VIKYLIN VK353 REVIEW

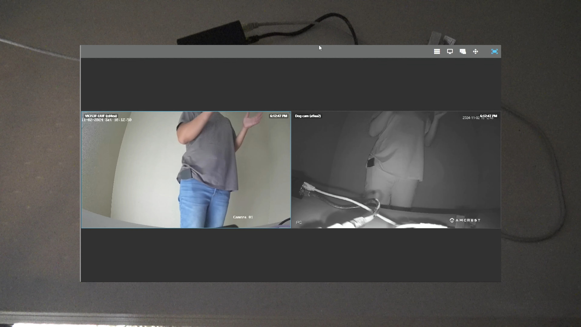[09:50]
okay so after messing with the lighting if you've noticed here that the amcast camera is instantly going into night vision mode while the vicolin is still in color so this is what sold me on this camera was that it's still able to produce color at such a low light and